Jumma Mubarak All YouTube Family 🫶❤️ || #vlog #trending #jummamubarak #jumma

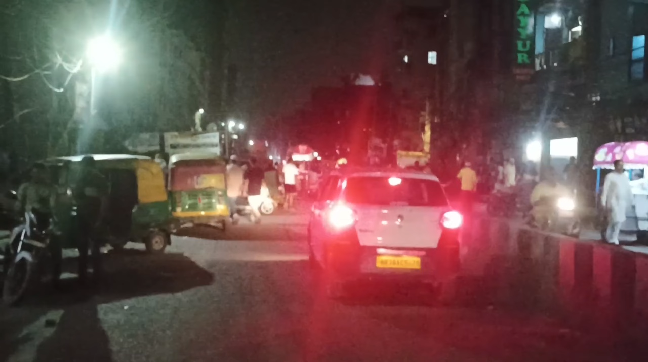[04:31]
बहुत एकदम सुमसामोरा पूरी यहां पे होटल है तो सारे होटल बंद हो चुके हैं और यहां से सीधा बंदर जाएंगे और अभी यहां पर पुलिस वाली भी खड़े तो मैं अपना व्लोक चालो नहीं करा हूं ना सोचेंगे पता निक्या कर र